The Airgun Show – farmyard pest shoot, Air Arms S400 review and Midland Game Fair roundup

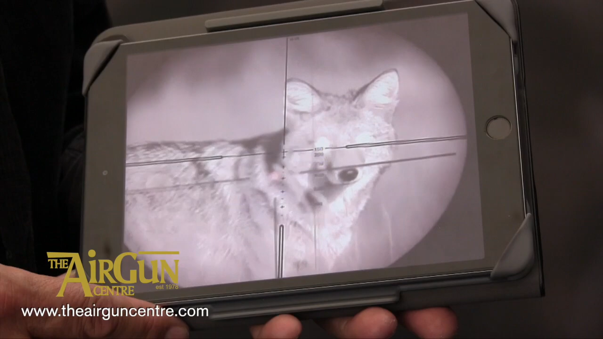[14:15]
And we will also sell the camera separately on its own for people that have got existing units and they want to upgrade and have a recording unit.